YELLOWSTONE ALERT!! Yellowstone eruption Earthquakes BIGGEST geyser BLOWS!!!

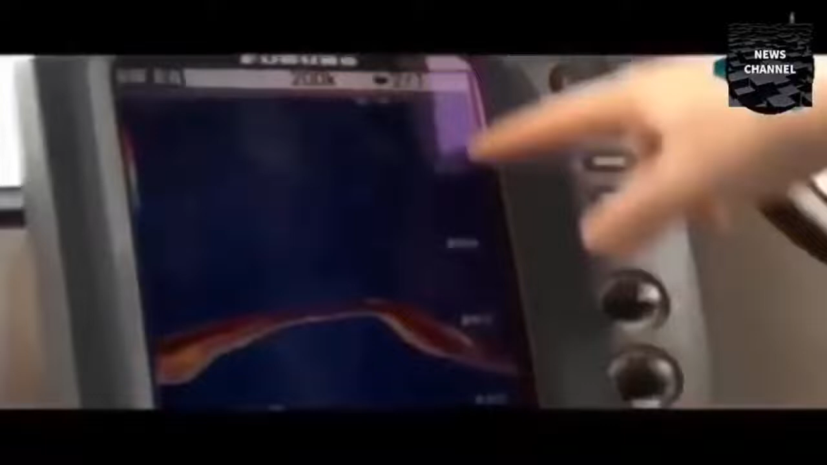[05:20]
Reynolds is using high-tech echo-sounding technology to monitor the exact depth of the seafloor.